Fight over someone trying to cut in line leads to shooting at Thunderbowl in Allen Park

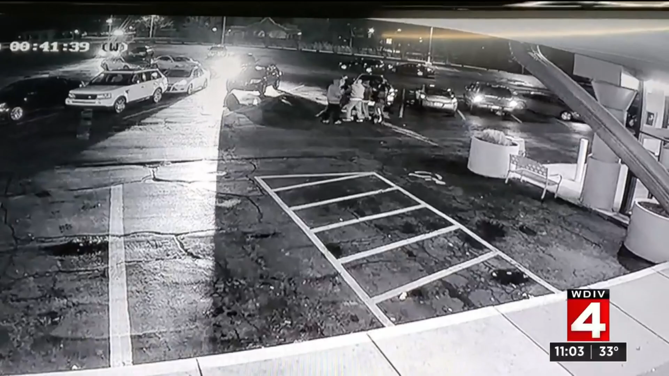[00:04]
Thunder Bowl was just minutes away from closing when a shoving match inside turned into a shooting outside. Mara McDonald is live in Allen Park tonight.